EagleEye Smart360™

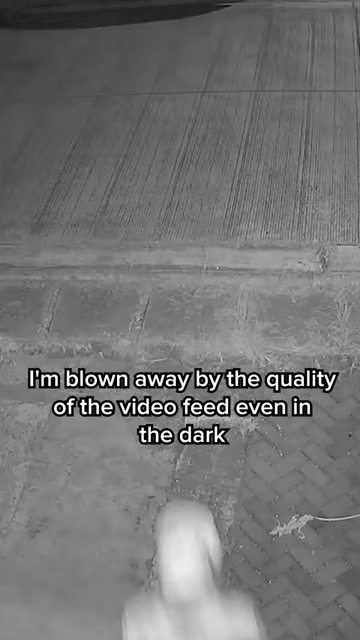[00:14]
I'm blown away by the quality of the video feed even in the dark. It also sends me alerts whenever human motion is detected. Plus, I can easily check in on my home using the app.